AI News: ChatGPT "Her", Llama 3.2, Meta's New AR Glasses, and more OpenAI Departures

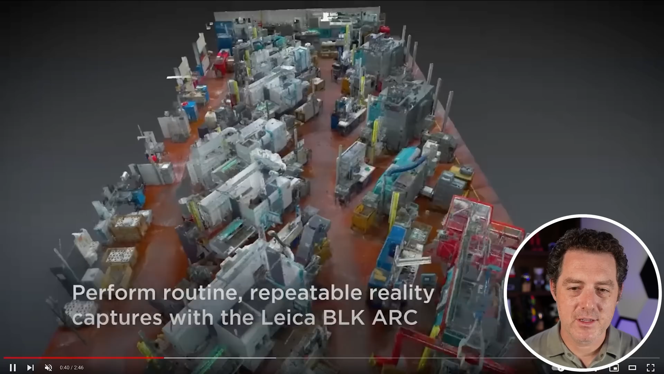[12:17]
So here we can see it mapping out a real-world environment which just seems so cool.